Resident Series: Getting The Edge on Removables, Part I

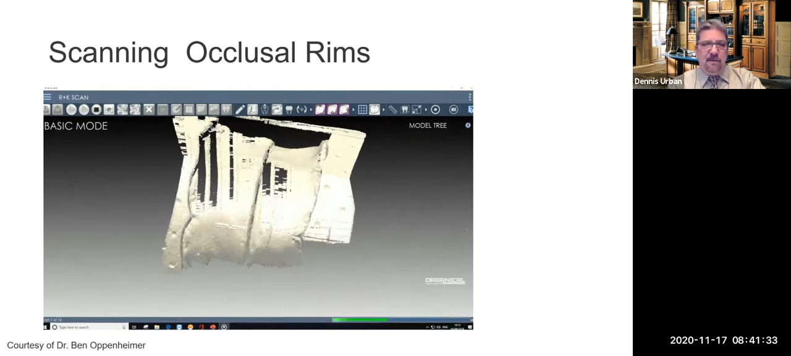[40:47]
We have a nice scan of the upper and lower occlusal registration.
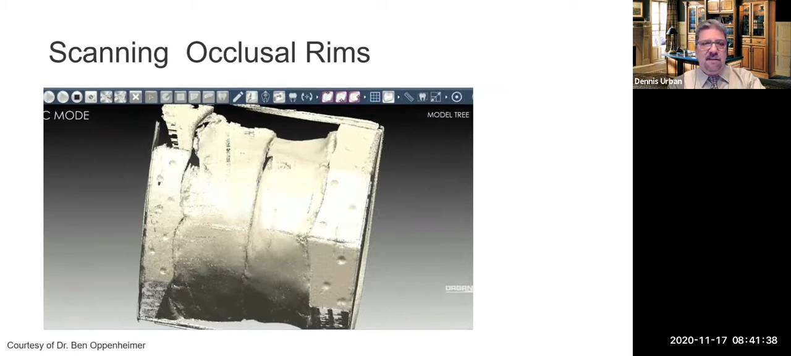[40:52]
That'll be merged with the impression. And then we're ready to design our denture. So what's great about the, uh, digital denture also is the articulation with centric and lateral adjustments.